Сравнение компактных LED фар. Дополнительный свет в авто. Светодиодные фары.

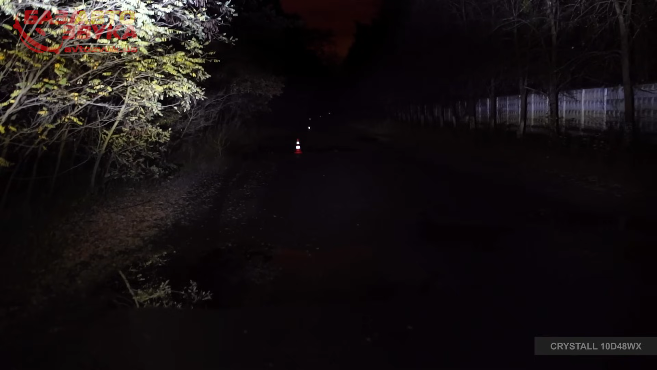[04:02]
но тем не менее фара достаточно яркая и номерной знак автомобиля на расстоянии 250 метров от нас отражает свет, но сам автомобиль, его силуэт различить невозможно.